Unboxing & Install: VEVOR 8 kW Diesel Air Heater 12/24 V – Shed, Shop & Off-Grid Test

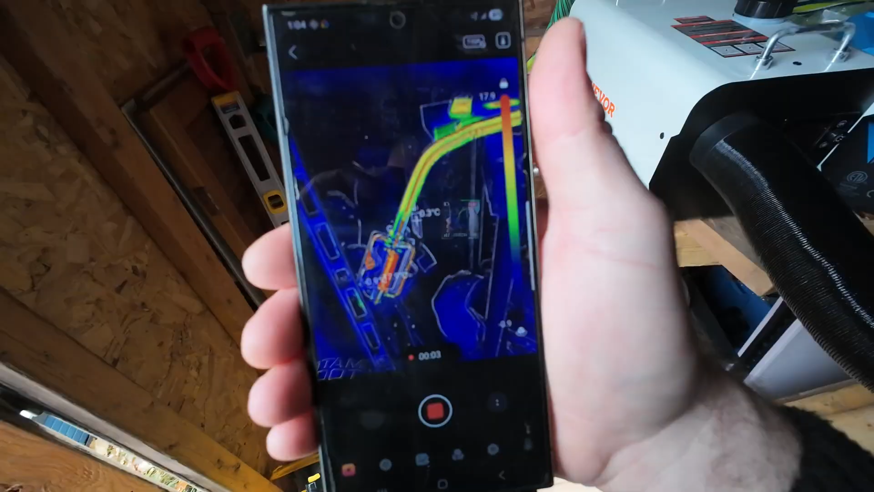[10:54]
See how well this turns out for you. So it's been running For about four minutes you can see the temperatures here
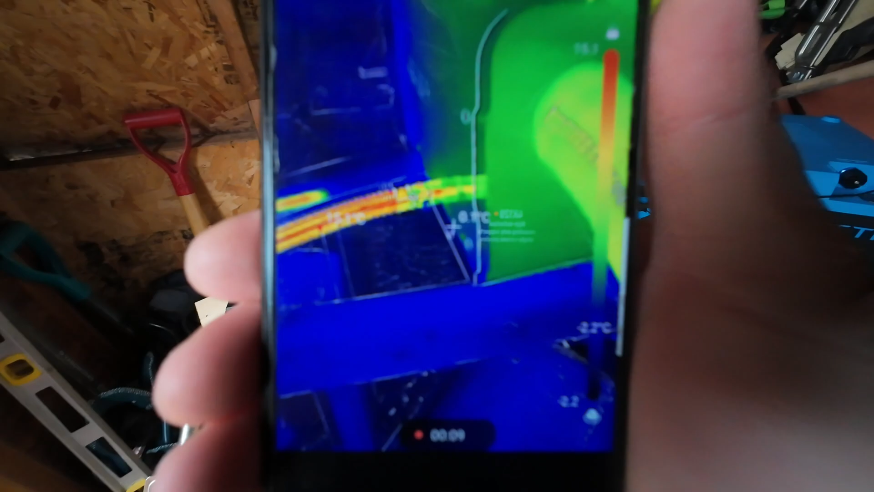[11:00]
It is heating up. It's still not quite there You can see the battery the internal management there.
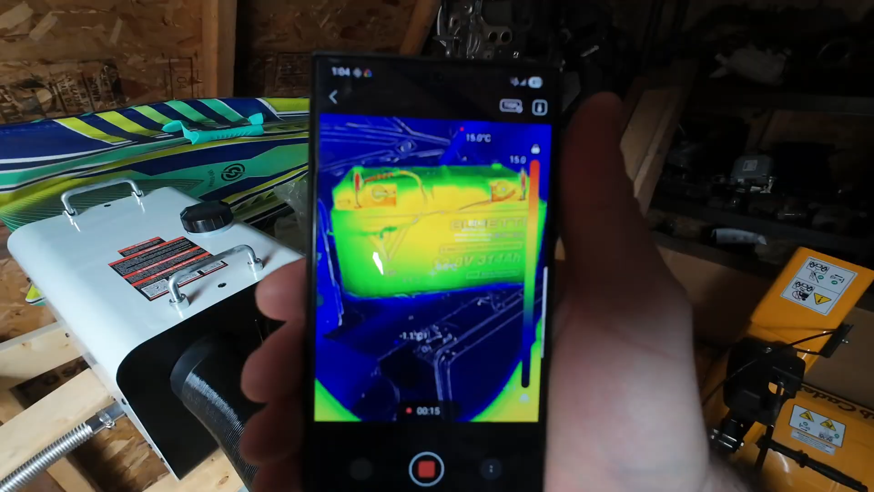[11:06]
On screen: max 15.0°C
It just picked up some speed now. You can see the lc lcd screen And that's going to get a little warm, but I can smell the diesel.
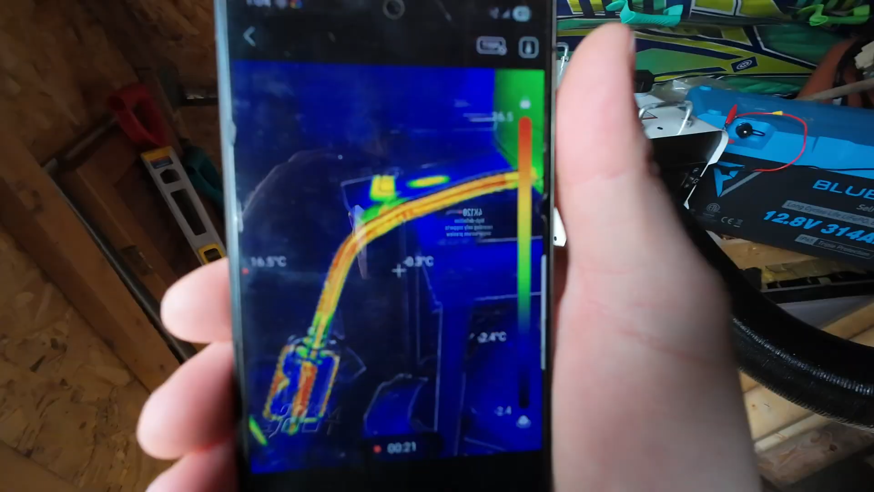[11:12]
On screen: spot -0.3°C
That's for sure. That's uh, what's it showing there?
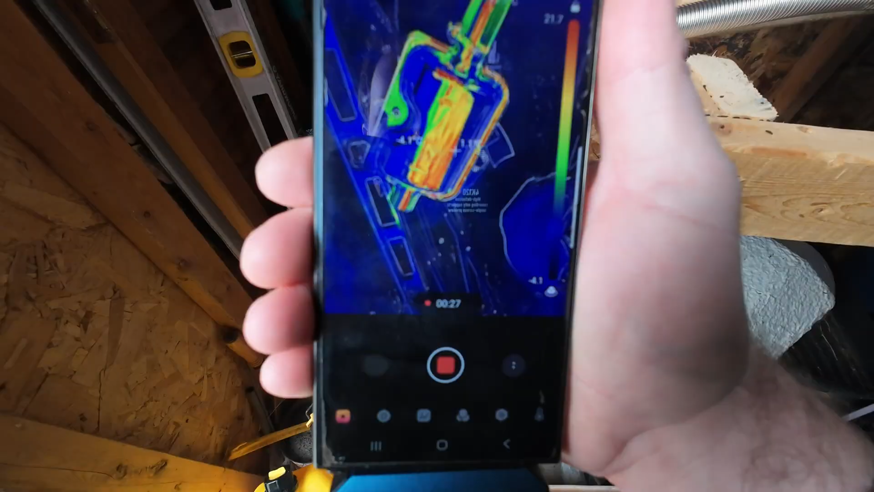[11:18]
14.2 celsius. But yeah, she's ramping up now So we'll come back in five minutes and see what this looks like All right, here.
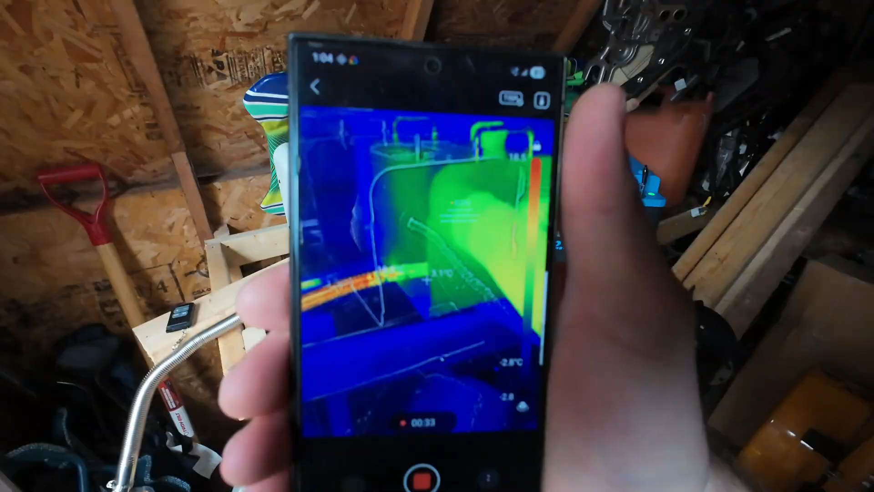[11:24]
We are five minutes later, and I can tell you right now the heat coming off.
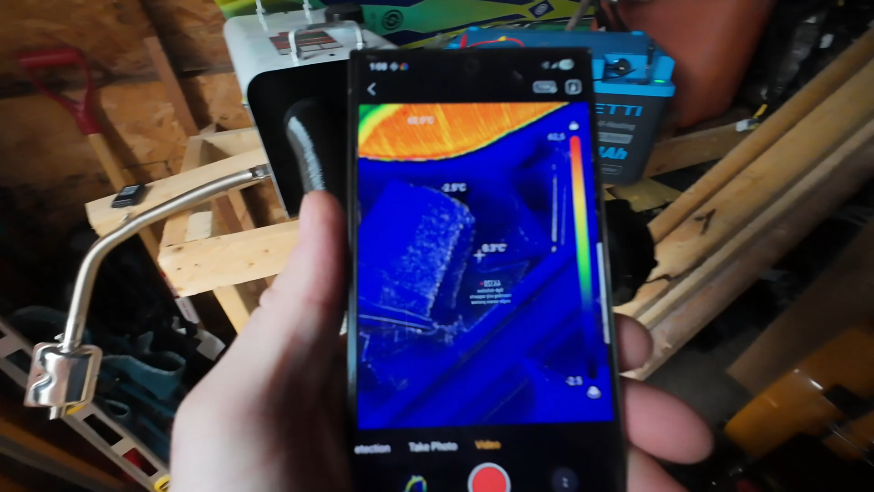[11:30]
This is pretty good So let's go to the exhaust first
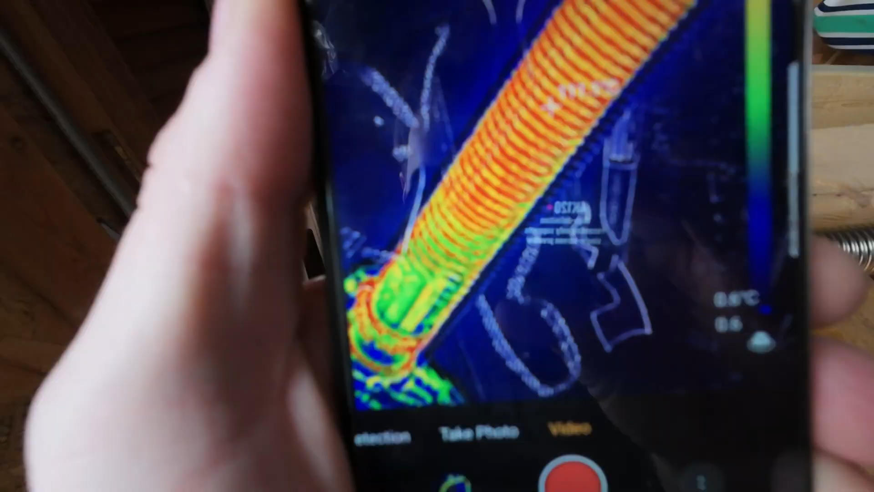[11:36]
So Again about 111 Celsius there. That's pretty good.
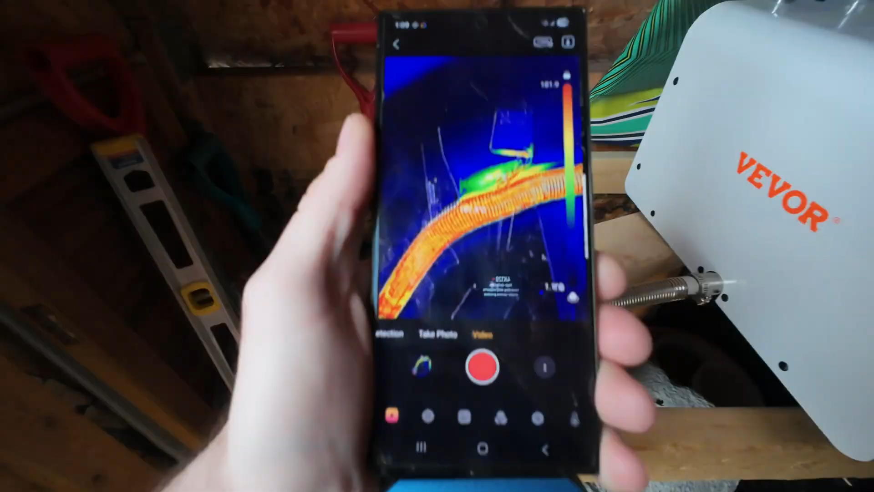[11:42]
See the heats transferring over there And we go to the tube About it's hard to show on the video here,
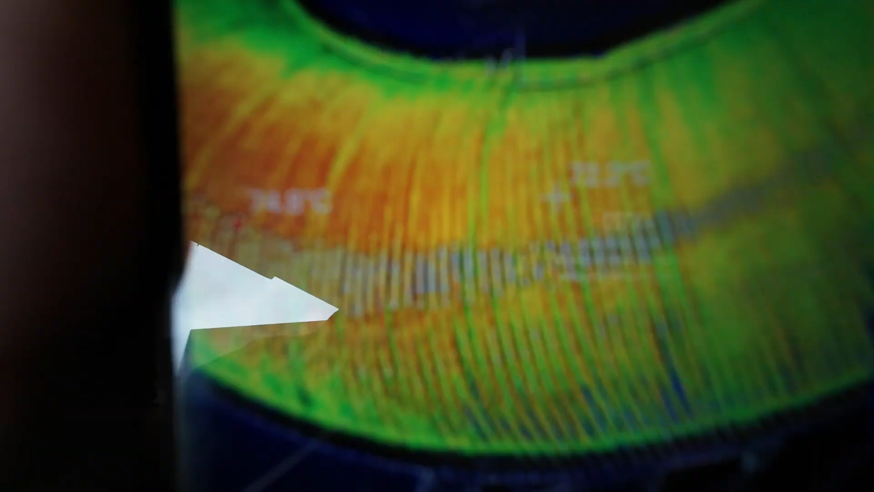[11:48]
but we're getting about 72 celsius coming out.
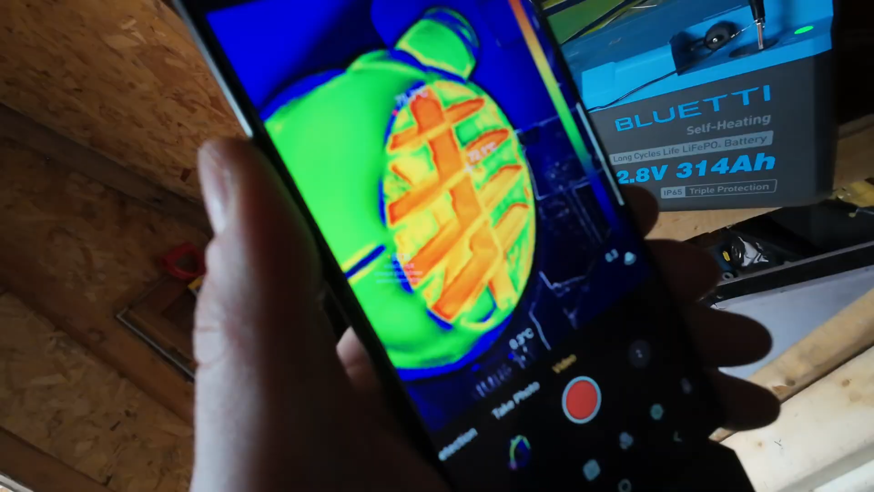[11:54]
I don't know if it'll show the air here Yeah, about 73 71. That's pretty good.
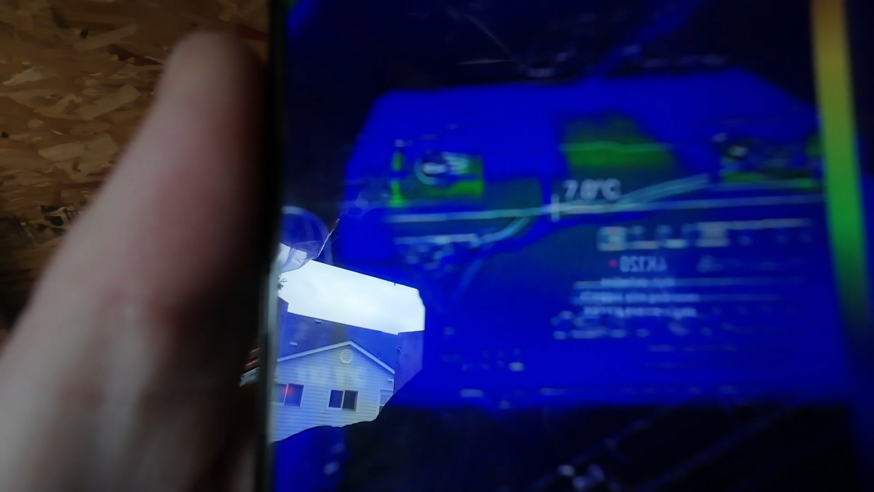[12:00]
Hope you guys like this You can see here batteries, uh done heating up But yeah, this thing's It's comfortable in here.
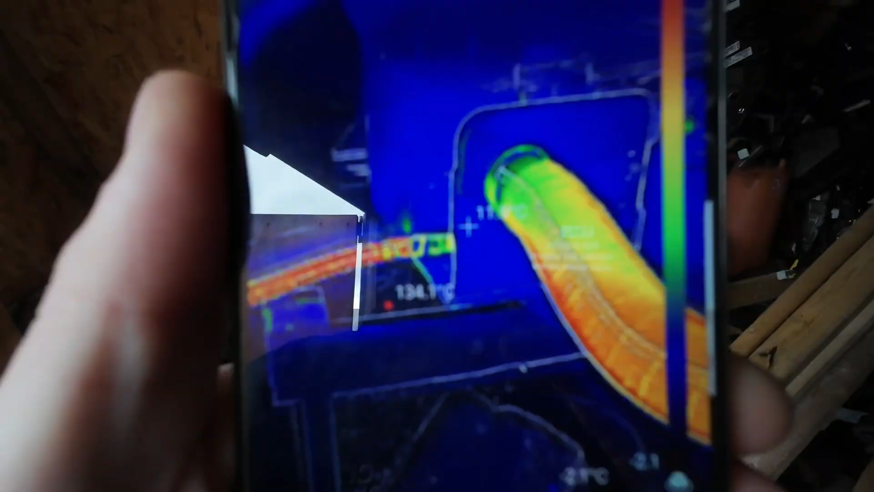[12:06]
It took the chill out. It's about minus three right now. So that's pretty neat And again,